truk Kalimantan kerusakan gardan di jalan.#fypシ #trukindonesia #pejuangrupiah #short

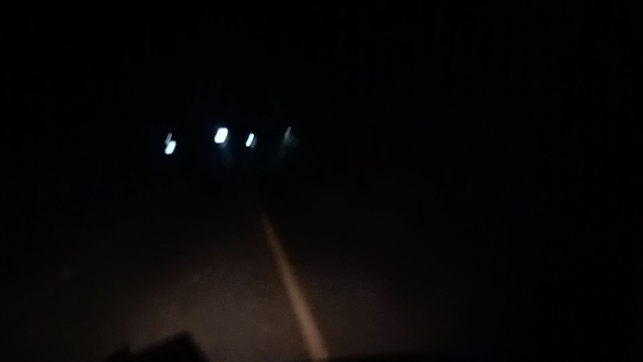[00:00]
Oke guys, pada malam hari ini kita akan menjenguk temen yang lagi kerusakan di jalan ya guys ya. Dan ini kondisinya lagi mau ke sana, lagi di jalan ya. Ikutin terus perjalanan ini ya guys ya. Jangan lupa di like, comment, and subscribe.
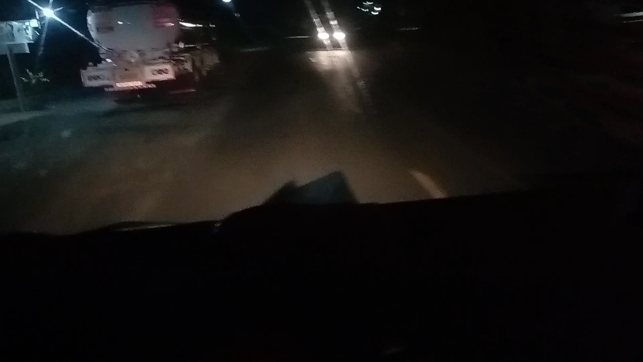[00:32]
Subscribe itu gratis ya guys ya. Oke. Ini lokasi saya lagi di jalan akan menuju ke area sana. Katanya kawan lagi kerusakan. Ini agak lumayan jauh ya guys ya, karena kita ini habis berangkat. Jadi nanti kita akan